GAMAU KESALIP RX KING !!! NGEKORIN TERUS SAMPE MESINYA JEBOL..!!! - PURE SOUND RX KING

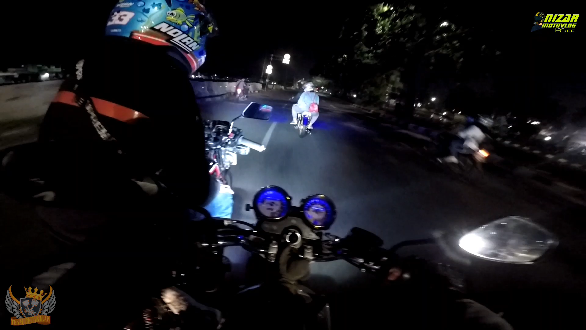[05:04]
akhirnya bensinnya dia habis. Udah kayak kesurupan naik motornya dia.
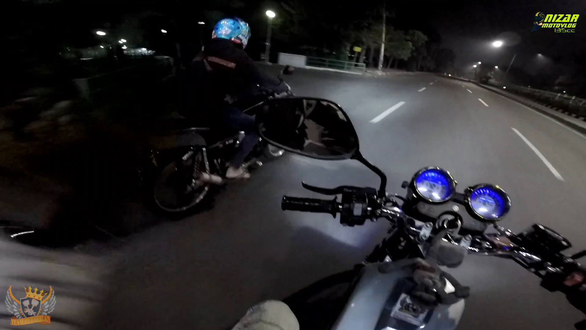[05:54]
Nah ini jalan lagi. Oh. Gila. Buset. Si Cul kayaknya